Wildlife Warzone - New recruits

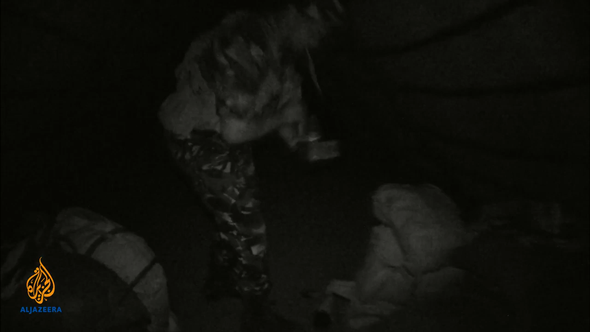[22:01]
The team sleeps in two communal huts on dirt floors with no mattresses.